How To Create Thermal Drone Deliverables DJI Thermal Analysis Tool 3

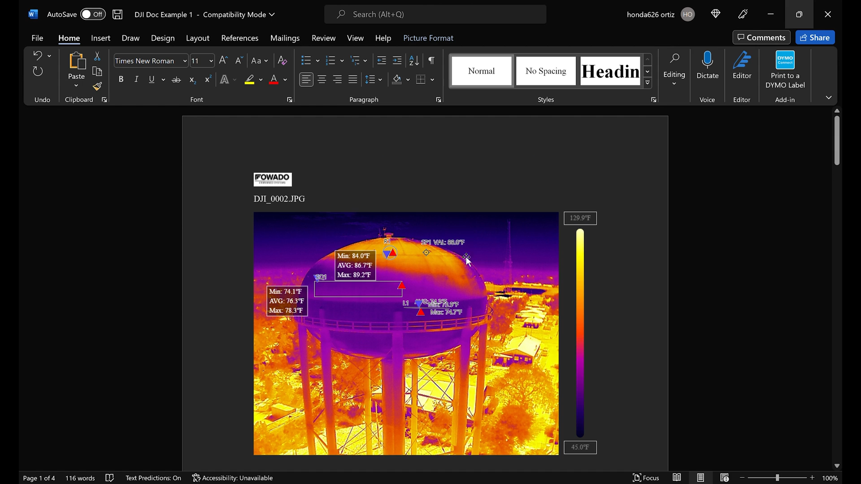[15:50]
On screen: scale top 129.9°F, scale bottom 45.0°F
in a very professional format that is going to make you look good and make your customer happy because this is easy to read and analyze. All right. And back over to the DJI analysis tool. Now, if for our last option, we can export image, which is just going to export this image only. This is helpful if you already have some sort of a report software and you just need the image or if you just want to export the image, it's perfect for that.
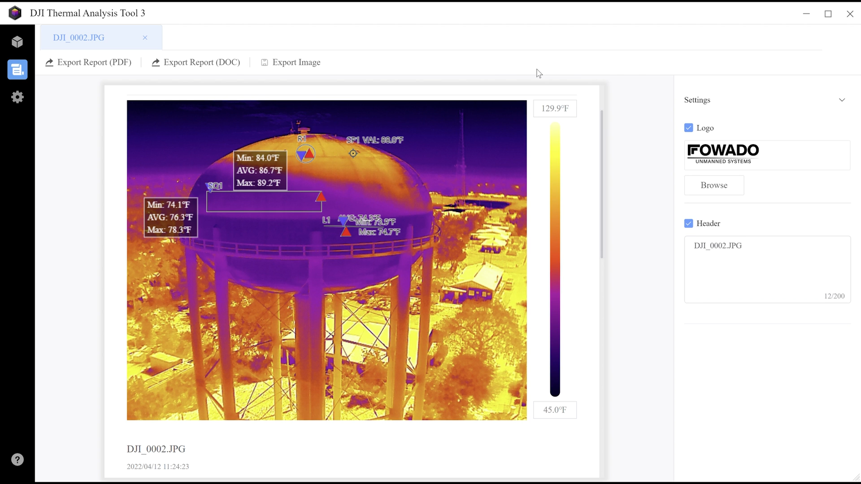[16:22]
On screen: scale top 129.9°F, scale bottom 45.0°F
So go ahead and click on that and it'll export it as an image for you where you can share it easily. All right, everybody. And that's it. I'm going to go ahead and close this and we're going to go back to the library. This is how you generate thermal deliverables for your customer. It's very easy to do. The most important thing is to make sure that you have your parameters plugged in properly. But by doing this, you will be able to make professional reports for your thermal inspections and your customers will be pretty satisfied with the data that you're giving them.